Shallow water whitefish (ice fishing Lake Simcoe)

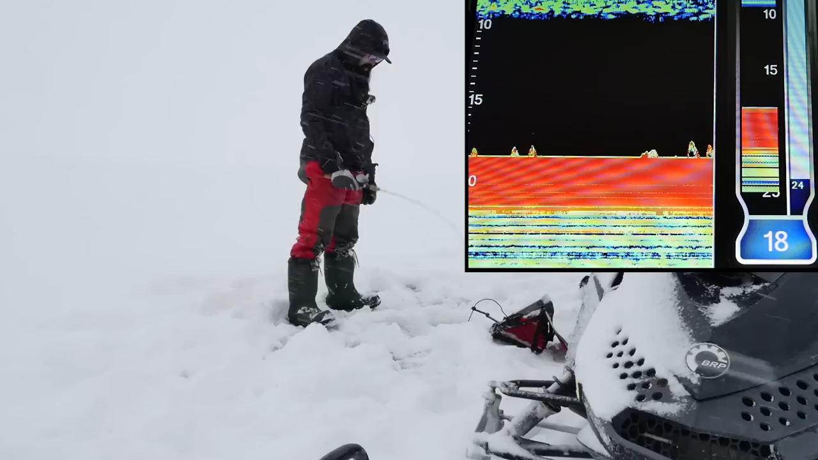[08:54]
Oh, there's another fish. Loaded here.
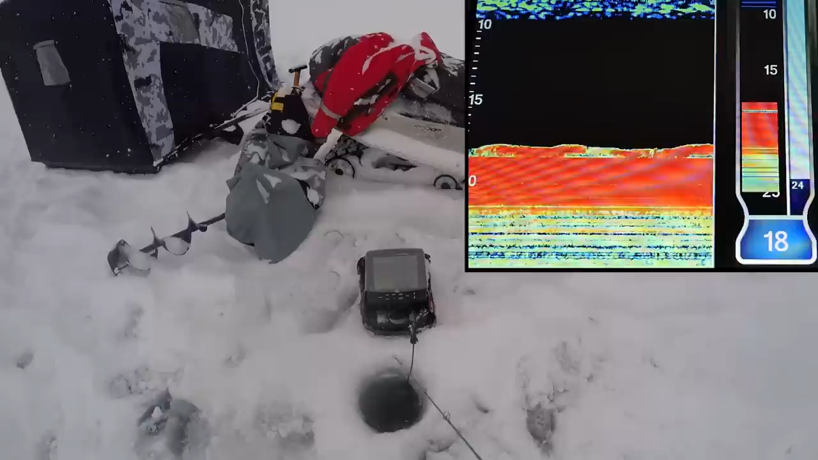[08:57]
Come on, you're still there.
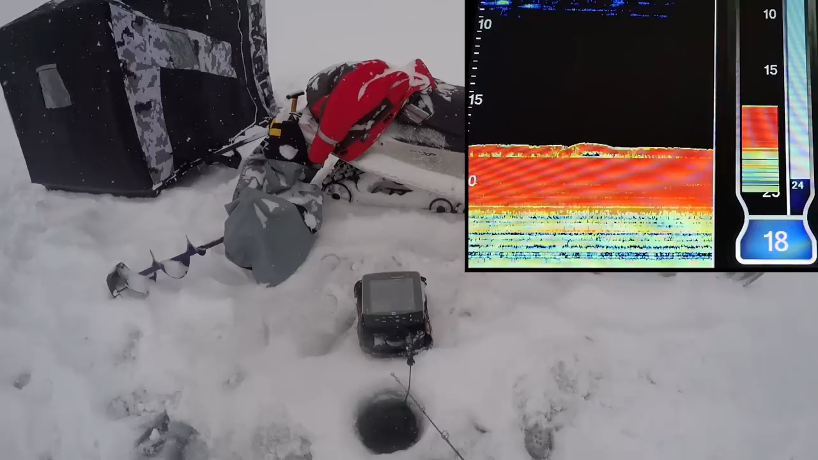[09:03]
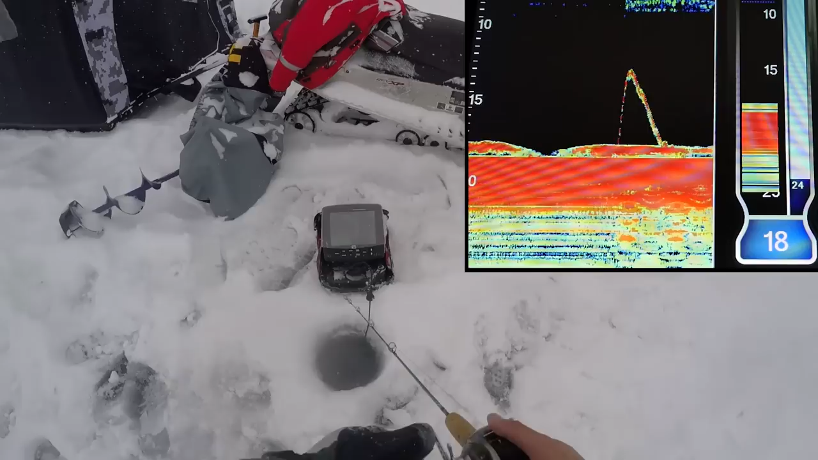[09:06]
Stuck on a zebra or something. Oh, he's diving.
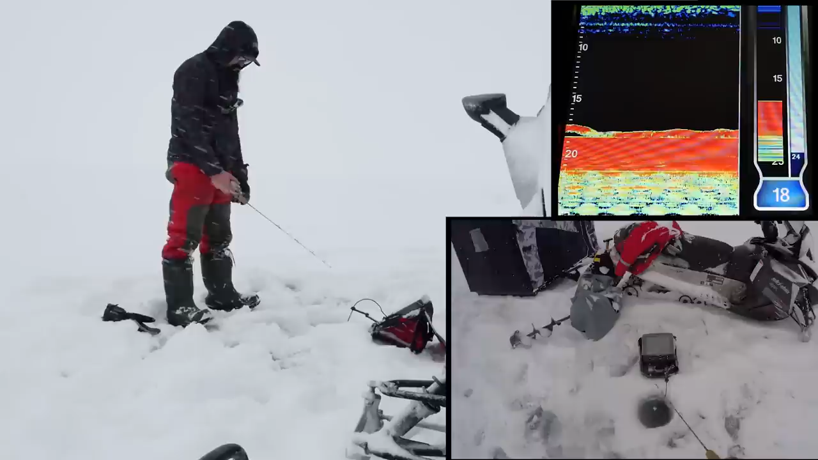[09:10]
He's sticking around, he's staring at me. My hooks must be fouled if it's not hitting me. Why is he not hitting me? There, he's still around. Yep, there we go. Lift that there.
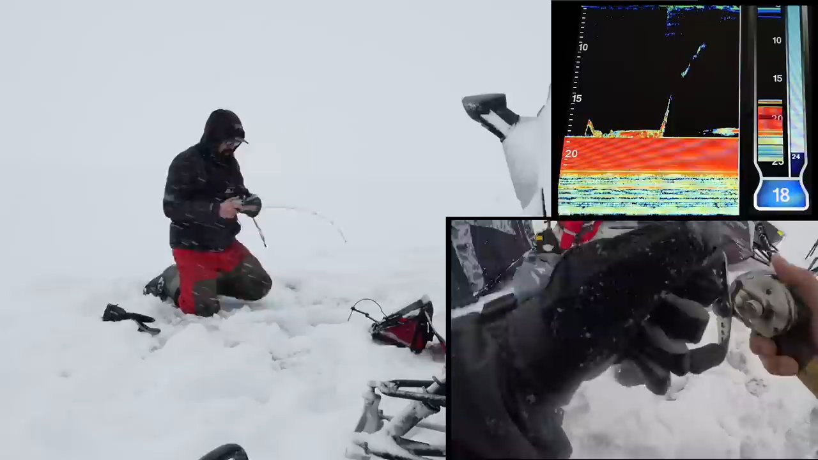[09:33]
Oh, troubles of fishing outside. Everything's frozen. That's a small whitey. Small one. Just come to the hole.